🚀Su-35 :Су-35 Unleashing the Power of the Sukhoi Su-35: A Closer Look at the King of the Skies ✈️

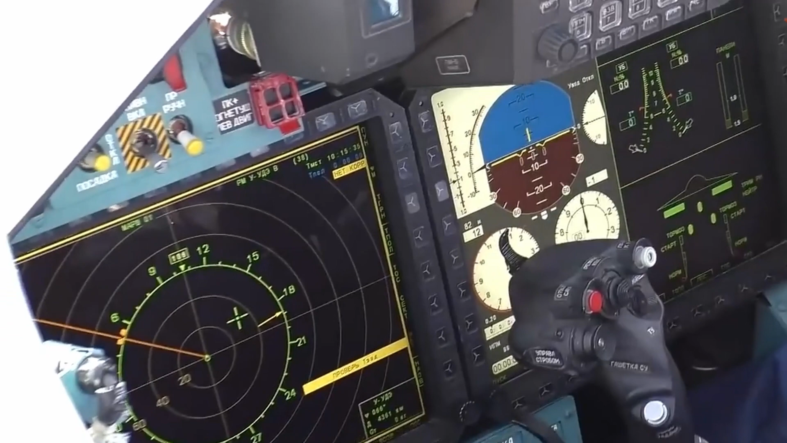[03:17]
Equipped with state-of-the-art avionics, the Su-35 boasts a digital fly-by-wire flight control system and modern cockpit displays,
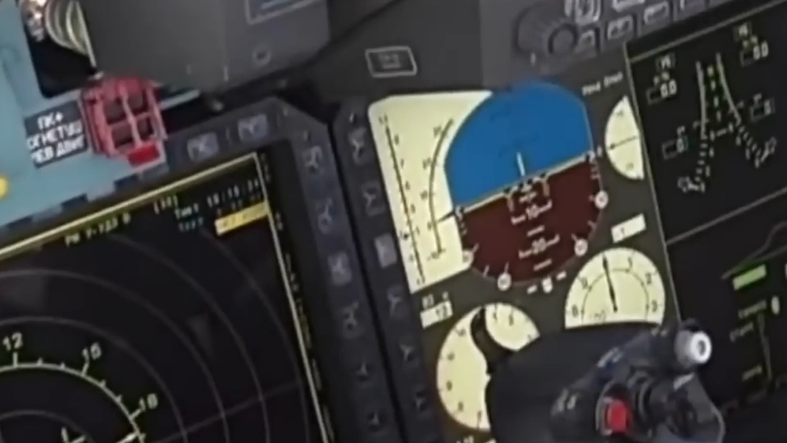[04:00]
Advanced cockpit displays, including multifunction displays,
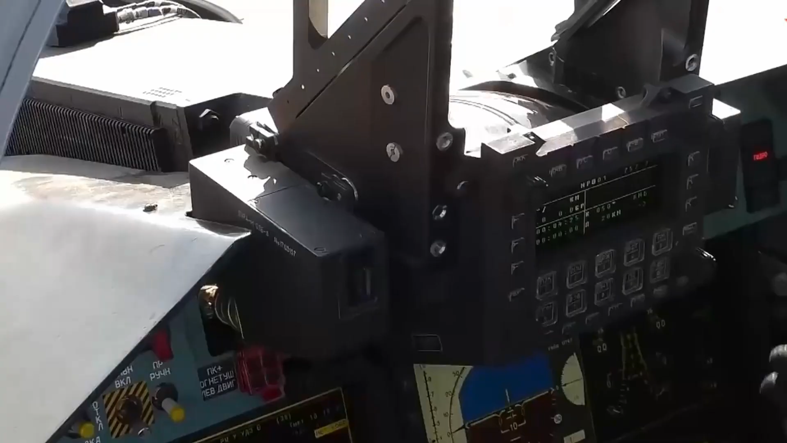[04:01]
MFDs, and a head-up display, HUD,
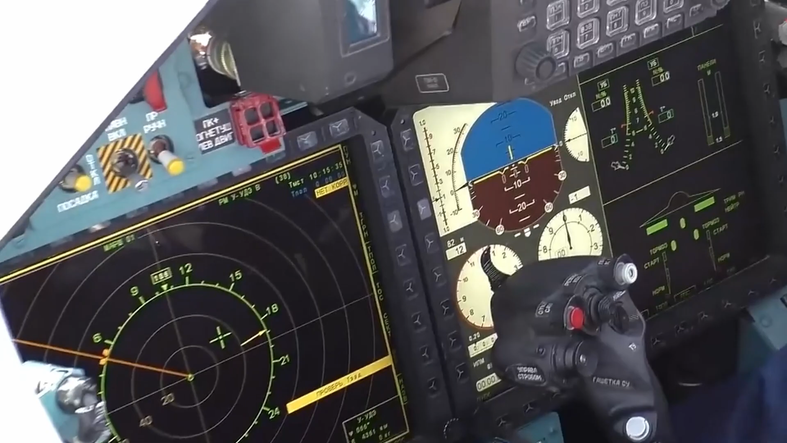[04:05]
offer real-time information on flight parameters, weapon system status, and target data.